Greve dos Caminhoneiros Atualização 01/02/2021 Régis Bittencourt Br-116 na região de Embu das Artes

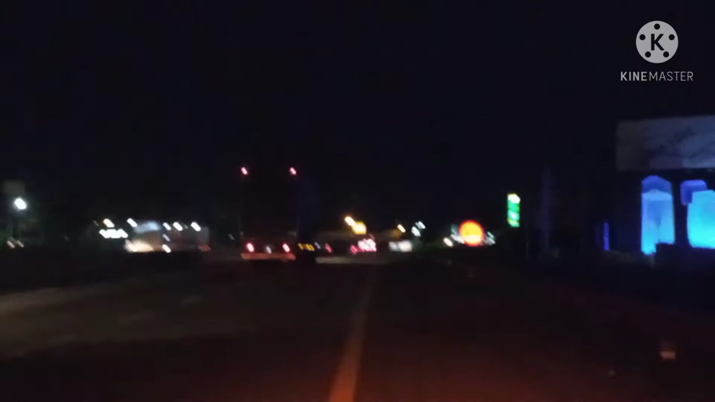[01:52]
à greve... Não sei dizer o correto, dos caminhoneiros aí. E ela tá livre, livre, ó. Vou mostrar pra vocês aí, dos dois sentidos, ó. Aqui, do lado de lá é sentido Rodanel. Do lado de cá, dessa mão que eu tô aqui, é sentido Curitiba.
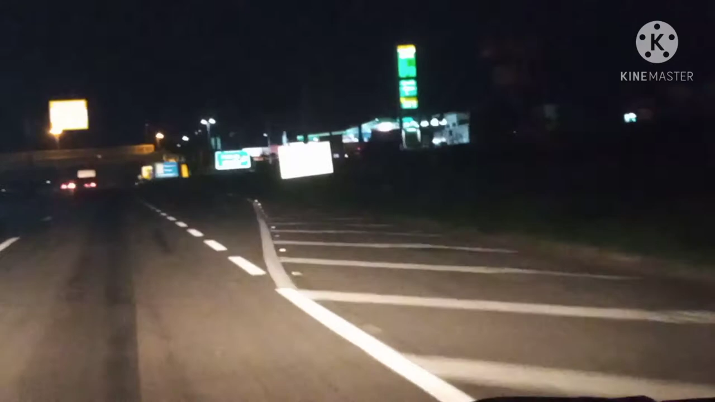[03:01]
Só tô esse resisto aqui pra vocês. Vou até dar uma parada aqui. Olha aí, ó. Rodovia Régis Bittencourt. Vou dar um zoom aqui, ó. BR-116, ó. Olha aí, galerinha. Só um resisto pra vocês. Tô na mão aqui. Tá meio complicado, ó. Tô sem o suporte.
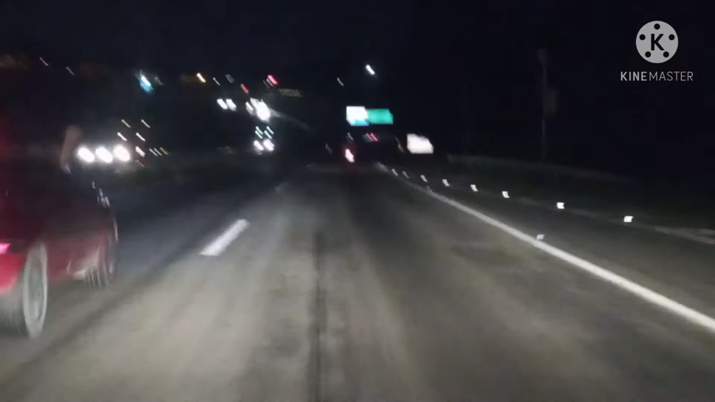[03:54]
Alguns falam que vai dar rega, alguns falam que não. Eu tinha um serviço pra segunda-feira, resolvi esperar pra não ficar preso aí no meio da BR. Como eu pego a BR aqui pra poder... Pra poder fazer a 90% do meu serviço, eu pego a BR aí, ó.
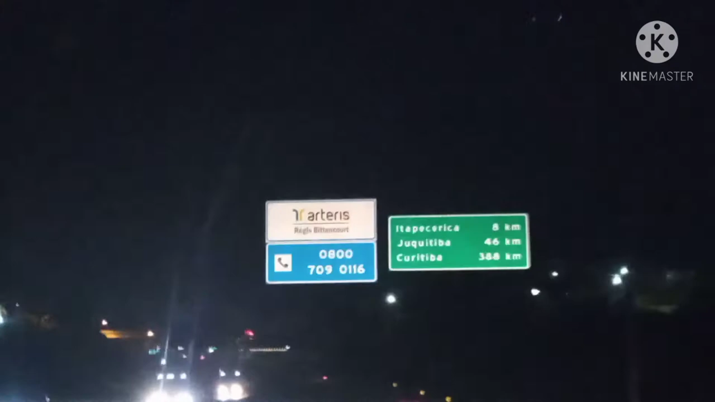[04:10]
Deu pra ver, sentido Curitiba? Aí eu dispensei o serviço. Olha, os caminhões passando a milhão aí, ó.
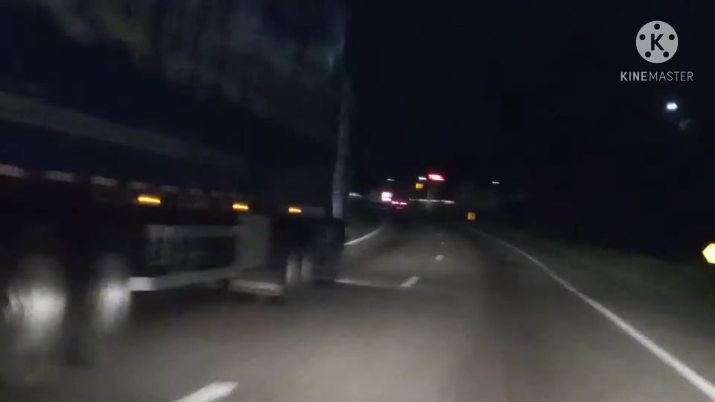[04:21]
Sentido Curitiba. Tudo livre. Não sei que eles tão rendivincando aí nessa greve. Eu sei que o diesel aumentou pra caramba isso daí. Mas creio eu que não seja só o diesel que eles estavam pedindo pra melhorar aí, né? Que é outra greve que teve, até onde eu sei. Eu não era caminhoneiro nessa época, mas até onde eu sei, até onde eu conversei com os colegas.
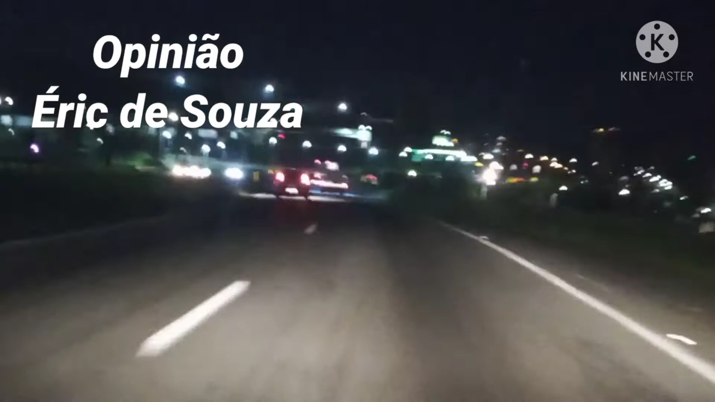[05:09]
Até onde eu sei é isso. Me corri se eu tiver errado aí. Na época eu não era... Não tinha caminhão, não trabalhava na área, mas era muito ligado, né? Tinha uma banha escolar. Aí, ó. Livre, livre, livre. A Muriçoca passando aí. Aqui, ó. É a entrada de Indu das Artes. Logo à frente aí tá a Piscirica da Serra.